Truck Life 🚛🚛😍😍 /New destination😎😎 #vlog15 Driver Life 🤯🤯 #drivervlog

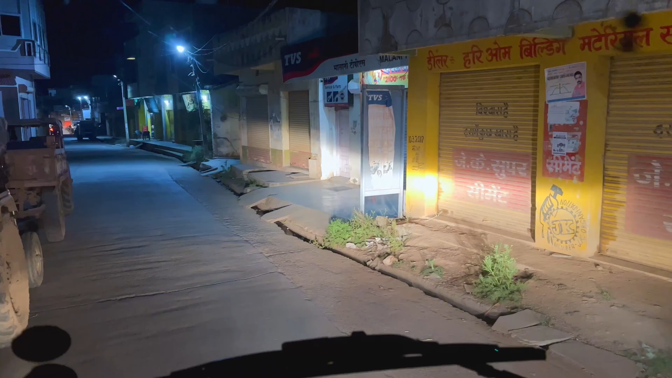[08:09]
चलो जाना दबाले मेरी तरफ एक अब बेच मेंस अब हमें दिया दबाले मेरी तरफ निके प्रूदर दबालेगा तो गाओं नाओं भी ए नगर भी लग राम अगता है पूल कंजिस्टर जागे है फूल लमबा टानला था नहीं है
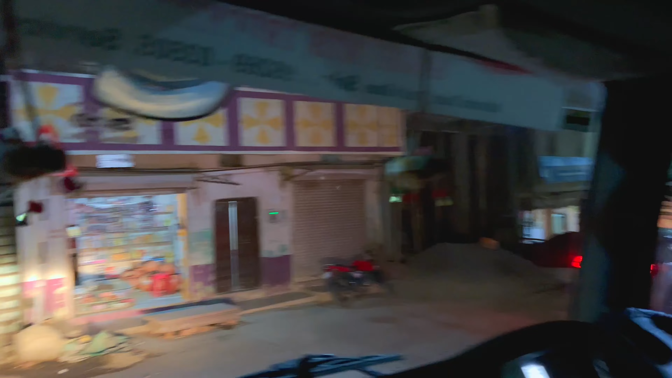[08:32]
और रहाए इच्छ
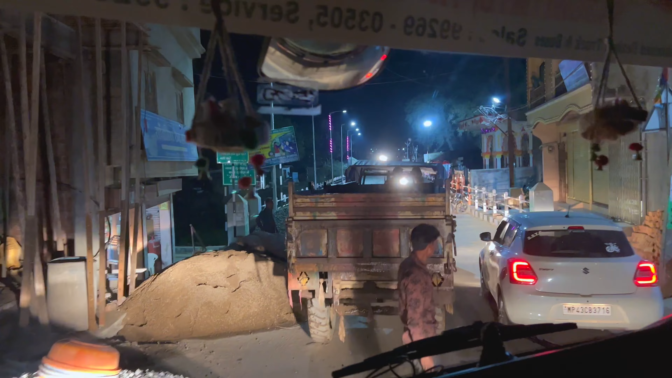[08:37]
उदर देखा बहुत पंजिस्टर जागे है
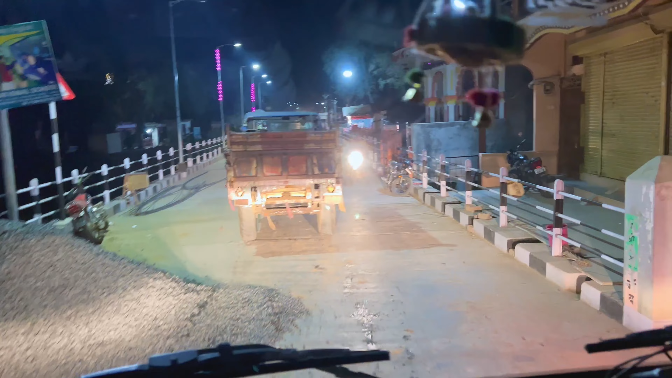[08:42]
मतलब अप्रे पीपे वे टीपे सब पचाड़ा छूड़ू के निकाला वाड़ी हूँ चलो